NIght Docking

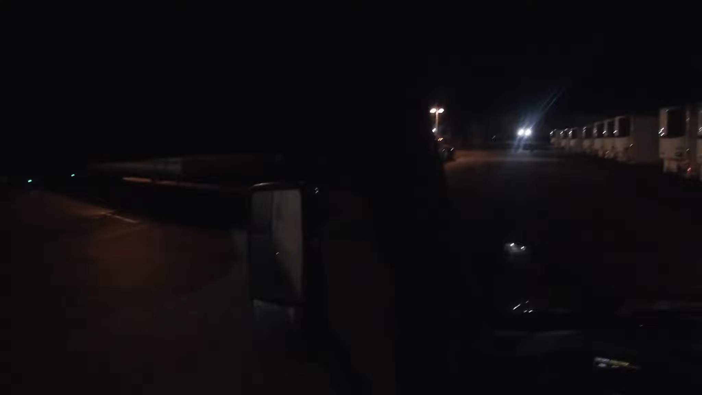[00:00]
All right, I got a dock right there. It's going to be tight, man. I've got to go around that Swift truck.
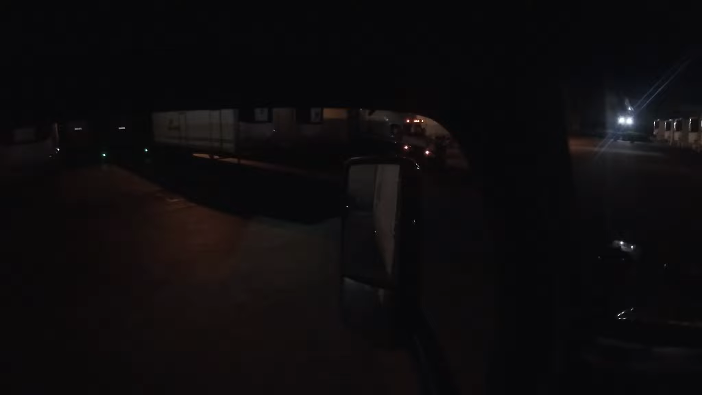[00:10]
And there's not a lot of room. I'll show you here in a moment. Should have started the camera sooner, I guess.
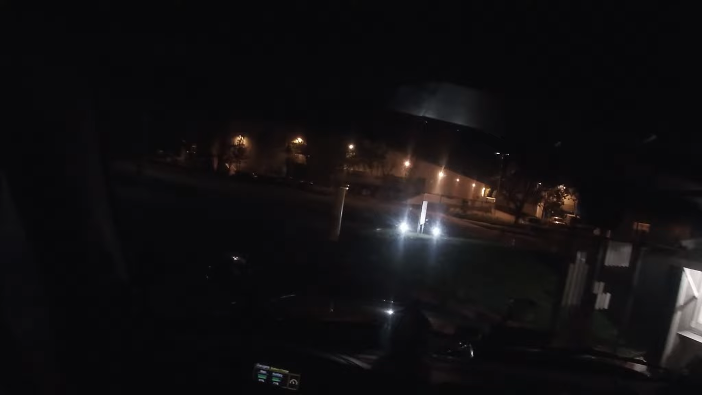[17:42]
Anyway, so I'll just line up my trailer with her. It may be that she doesn't need to look. She doesn't... It could be that. Let me just pull out on the street then. I don't think there's a... We paid and we got a receipt. I'm not... I'm not blocking the driveway. I'm just going to go out here and shut my door right here. Alright.
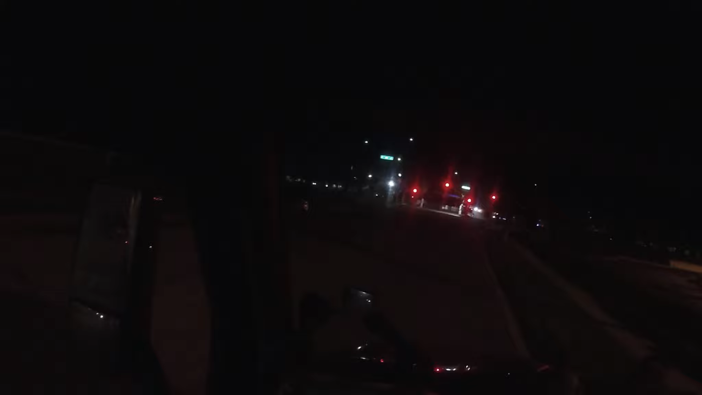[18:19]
hour. Just shy of it. Quarter tail 3. You can kind of get away with a little bit more... Than you normally would... At this time of day. Parking on the street illegally. And I'll... Let's go back and look at...